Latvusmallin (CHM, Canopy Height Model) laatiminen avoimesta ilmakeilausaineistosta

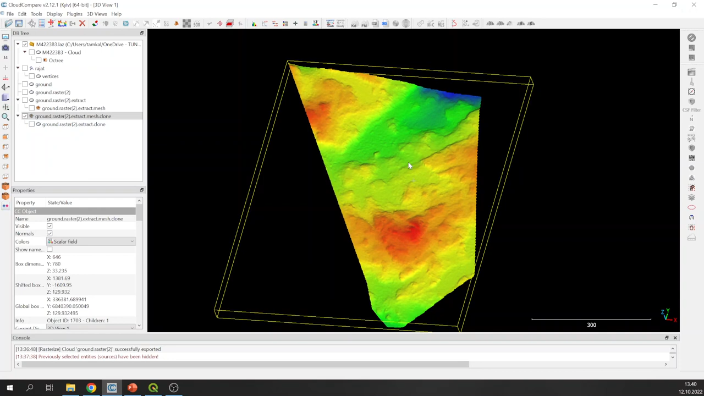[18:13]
Ja saadaan sitten vähän siistimpi, reunoilta siistimpi maaston pintaa kuvaava malli. No, nyt meillä on maanpinta selvillä. Nyt meidän pitäisi saada vielä se puusto tuonne eroteltua. Palataan siihen alkuperäiseen pistepilveen. Ja aktivoidaan se tuolta Database Tree-ikkunasta.
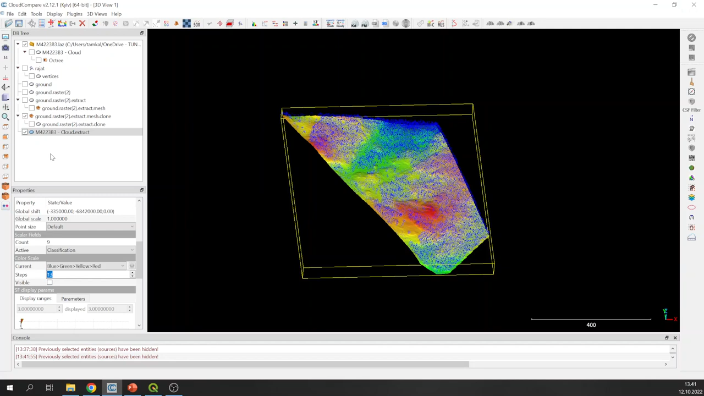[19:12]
Ja nyt ne kasvillisuuspisteet on luokassa kolme. Nyt erotetaan ne tuolta alkuperäisestä aineistosta. Ja nimetään se tuonne, että muistetaan nyt sitten,
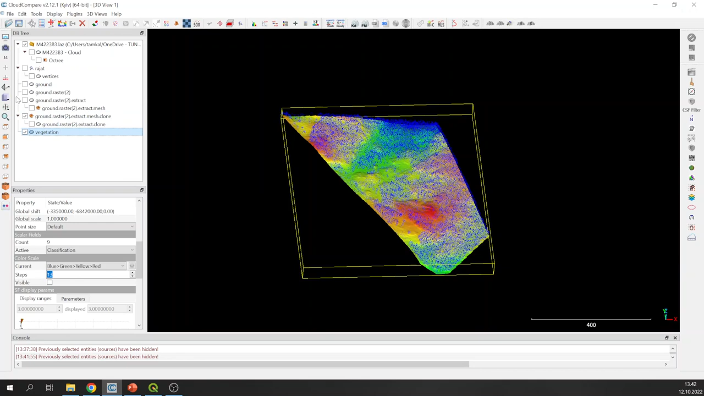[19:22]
mikä näistä meidän pistepilvi-instansseista on sitten se puusto.
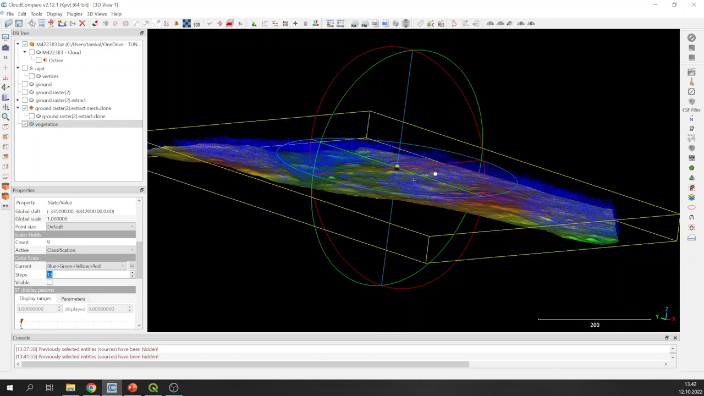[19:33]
Nyt meillä on siellä puustopisteet ja maanpintapisteet selvillä. Niin se, miten me se Canopy Height-model nyt sitten laaditaan, niin me lasketaan näiden välinen etäisyys. Ja tää Cloud Compare tarjoaa siihen helpon työkalun. Eli valitaan nää kaksi, sekä ne maanpintapisteet että se puustopisteet tuosta.
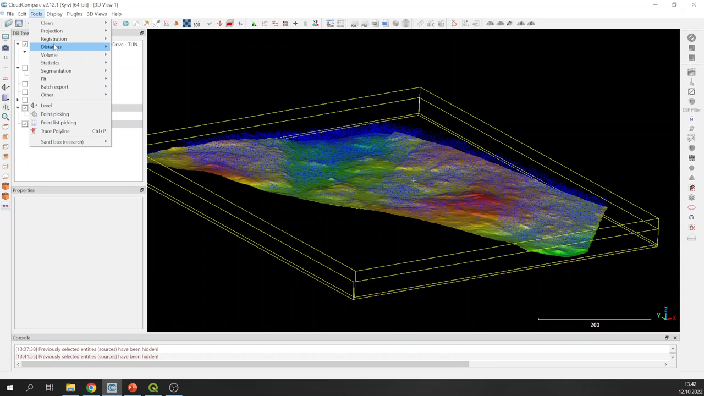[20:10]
Tai se maanpinta, se on se mesmalli ja puuston pisteet. Ja Tools-valikossa on tällainen Distances ja sieltä Cloud to Mesh Distances, jolloin aukeaa sitten uusi ikkuna, jossa sitten vertaillaan sitä mesmallia, joka kuvaa sitä meidän maanpintaa ja siihen verrataan sitten nimenomaan näitä kasvillisuuspisteitä. Ja Compute laskee nyt jokaiselle pisteelle sitten tällaisen etäisyysarvon,
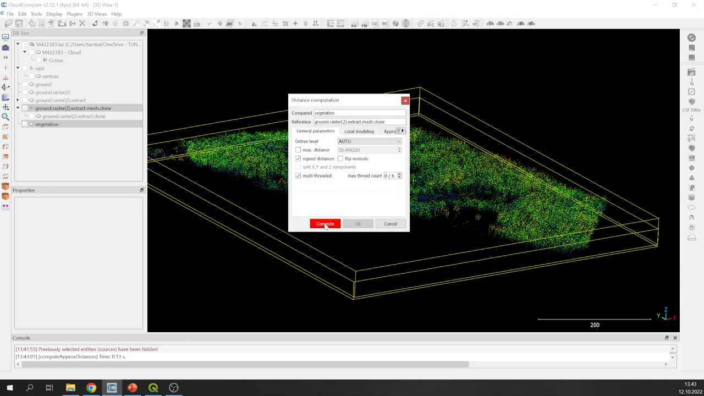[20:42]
mikä käytännössä nyt sitten tarkoittaa sitä puuston korkeutta sieltä, tai sen pisteen korkeutta suhteessa siihen maaston pintaan. Se on täällä valikossa nyt Cloud to Mesh Sign Distances alla. Ja me voidaan katsoa,
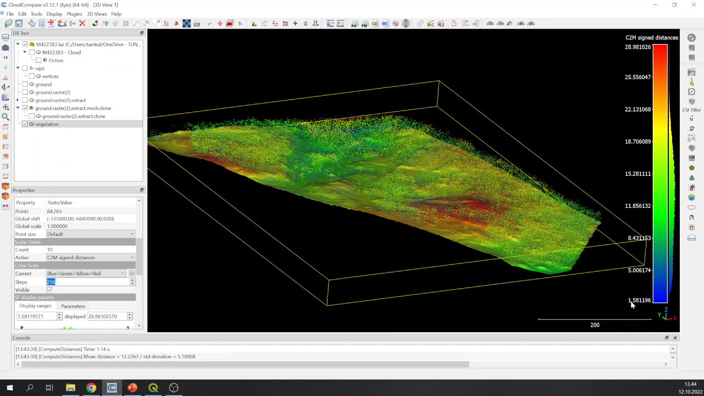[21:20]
että täällä nyt näiden pisteiden etäisyys sitä maanpinnalla vaihtelee välillä 1,5 metriä ja noin 29 metriä.
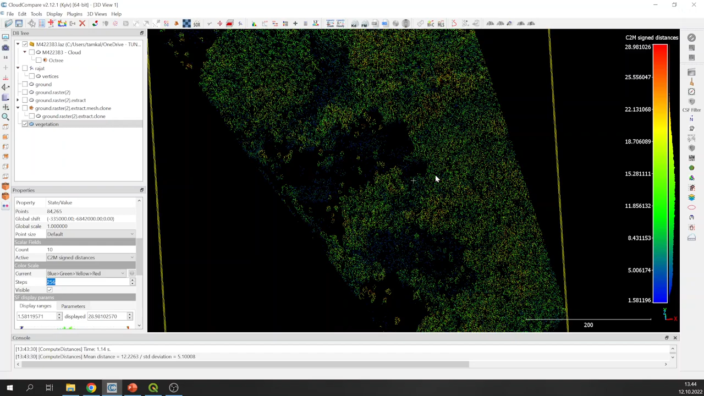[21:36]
Ja tässä nyt sitten jo yksinkertaisuudessaan on tieto siitä puuston pituudesta tuolla. No me halutaan ehkä vielä hiukan editoida sitä eteenpäin. Ja yksi asia, mikä me nyt tehdään, eli tässä nyt tällä hetkellä, niin tämä malli, niin se on vielä siellä 2000 korkeusarvoissa.
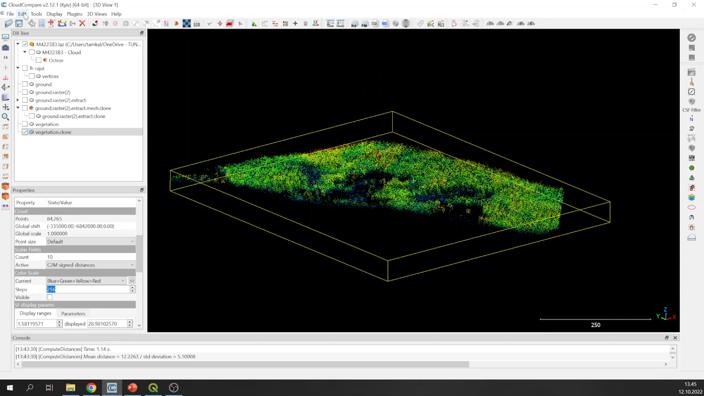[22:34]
Ja miten se sitten tehdään, niin käytännössä me siirrämme tuon Cloud to Mesh Sign Distances skalaarikentän arvon set-koordinaatiksi. Ja se tapahtuu tältä Scalar Fields-valikosta, jossa lukee set-scalar field as coordinate ja valitaan nimenomaan set-koordinaatti.
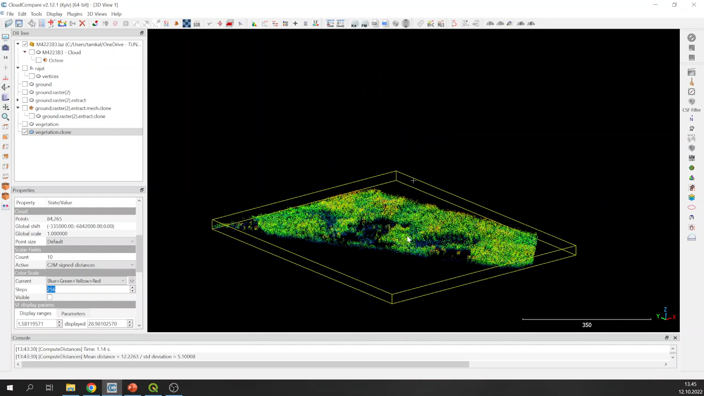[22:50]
Ja tämän jälkeen me voitaisiin rasteroida vielä tämä aineisto, eli vakioidaan vähän sitä pistettiheyttä tuolla. Ja sehän tapahtuu täältä Tools-valikosta Projection Rasterize.